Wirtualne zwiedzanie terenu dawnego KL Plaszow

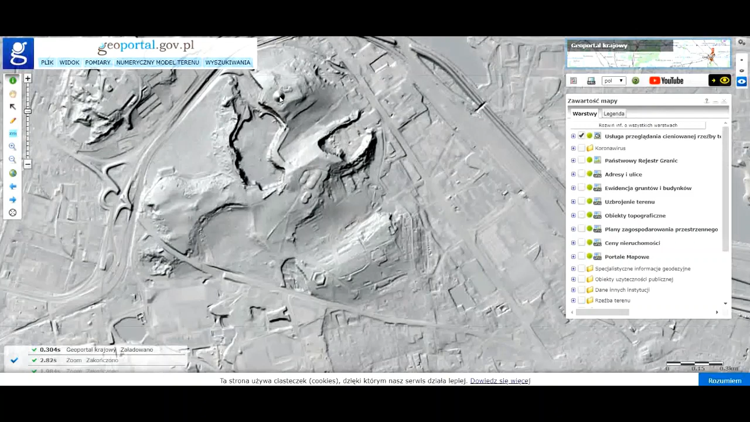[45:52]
doskonale widzą Państwo różnego rodzaju wypukłości i wklęsłości w Krakowie. Tu widzą Państwo charakterystyczny kształt. To oczywiście jest kształt kopca Krakusa, a tuż obok niego wklęsłość w postaci dawnego kamieniołomu Libana. Jeżeli jeszcze dalej oddalimy, jeszcze stworzymy szerszy kąt, ukaże nam się większa część Krakowa i poszczególne kształty w postaci dawnych fortów,
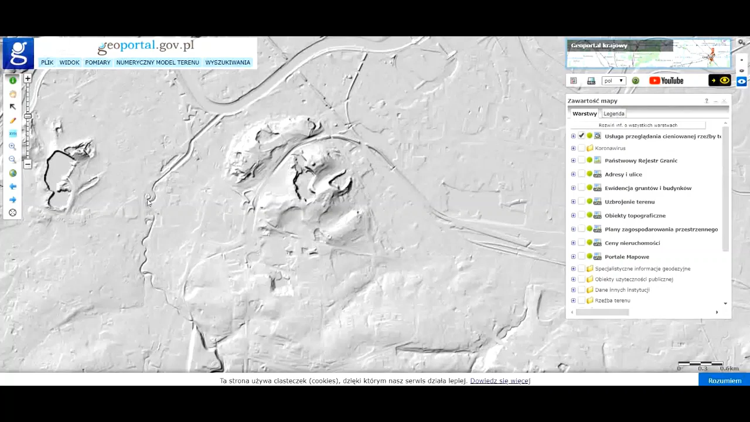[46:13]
koryta Wisły, no i oczywiście Zamek Królewski na Ławelu.
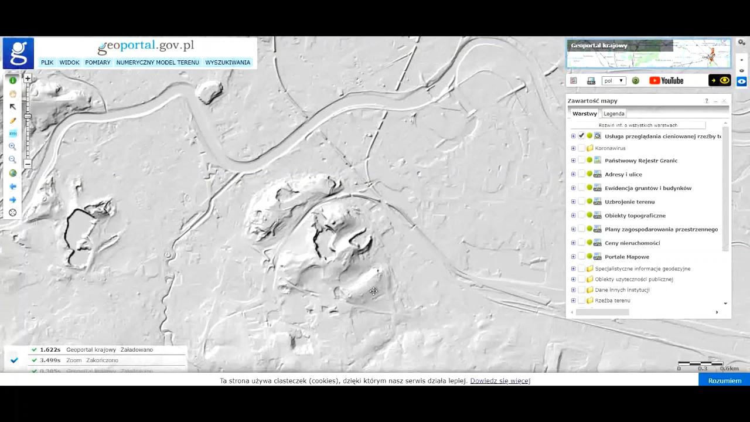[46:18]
Natomiast wracając do miejsca nas najbardziej interesującego, tutaj będziemy potrzebowali nieco większego zbliżenia i im bardziej będziemy zbliżali się na teren dawnego obozu, tym bardziej widoczne będą te szczegóły, które do tej pory były niewidoczne albo widoczne były w o wiele mniejszym stąpniu.
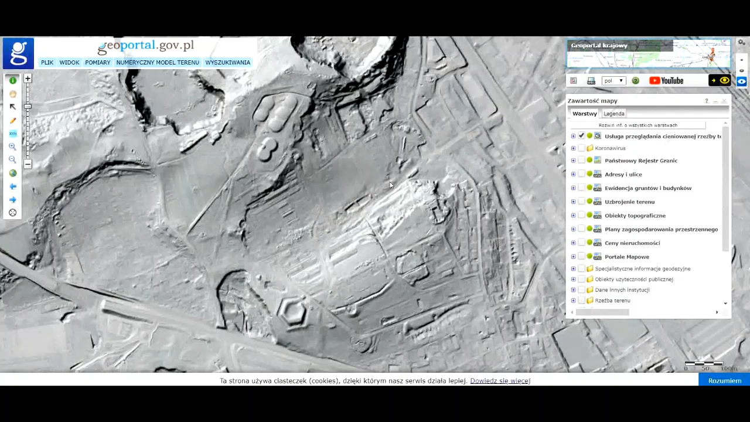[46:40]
I tak wracając do wejścia, wracając do miejsca, w którym rozpoczęliśmy, znowu mamy do czynienia z miejscem, w którym przed II wojną światową stała dawna hala przedpogrzebowa. Tutaj oczywiście te skupiska ruin już nie będą tak widoczne, ale widoczne o wiele bardziej będzie sam zarys budowli, który widzą Państwo za pomocą tego kursora. Dalej, jeżeli przesuniemy się na sam plac apelowy, on też nie będzie już tak bardzo widoczny,
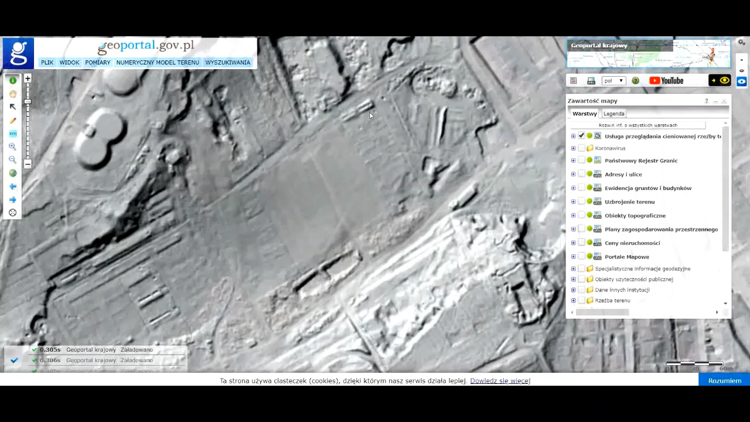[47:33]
Tak, tutaj znajdował się plac apelowy. I znowu odniosę się do tych linii. Linii, które na tym zdjęciu, na zdjęciu lidarowym, są o wiele bardziej widocznej linii, które oznaczają miejsca, w których stały niegdyś baraki. W tym wypadku to były oczywiście baraki mieszkalne. Dalej, jeżeli przesuniemy się w stronę zachodnią, będziemy widzieć ten obszar gospodarczy, o którym wspomniałem, obszar, w którym znajdowały się między innymi kuchnie, obszar, w którym znajdował się pierwszy tak zwany czerwony domek. Bo pierwszy czerwony domek to był dom dawnego Towarzystwa Opieki Zdrowotnej,
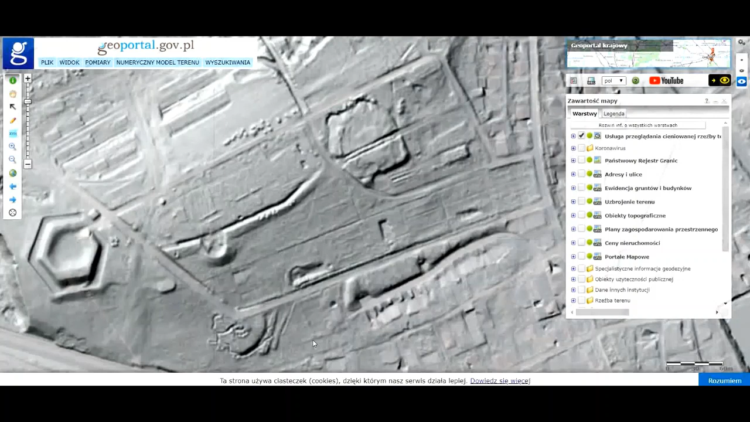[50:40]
Za Chujową Górką rozpościera się teren, na którym istniała Industrial Strasse, czyli już wspomniane miejsce, w którym znajdowały się baraki, w których funkcjonowały różnego rodzaju fabryki i warsztaty.
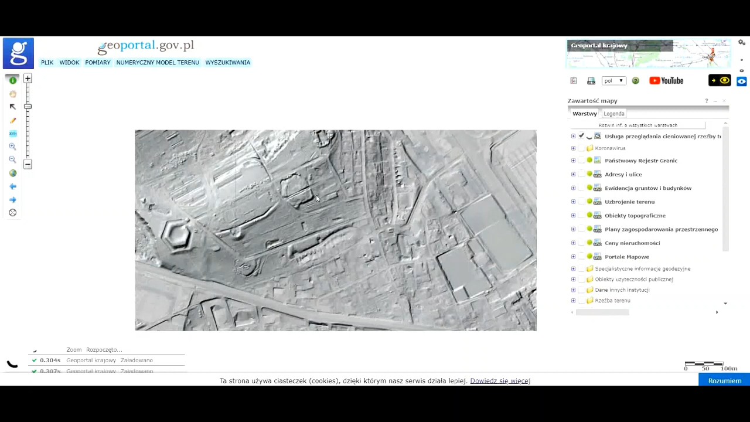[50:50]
Więc tak jak Państwo widzą, to zdjęcie lidarowe, to zdjęcie laserowe, jeszcze bardziej i jeszcze dokładniej pokazuje nam to,
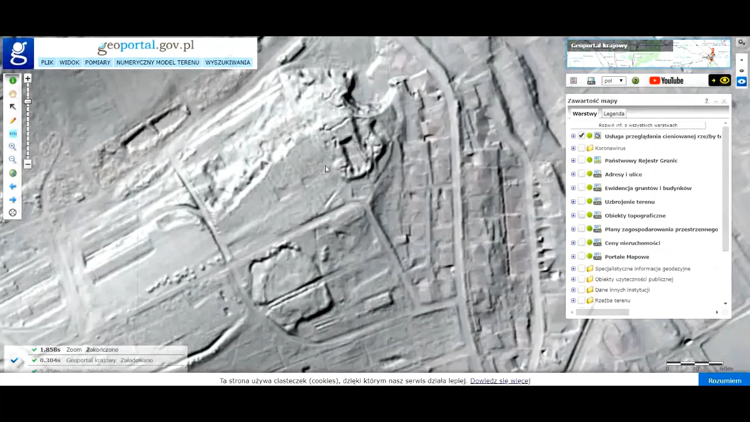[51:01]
co dzisiaj znajduje się na powierzchni lub tuż pod powierzchnią dawnego obozu pracy i obozu koncentracyjnego w Płaszowie.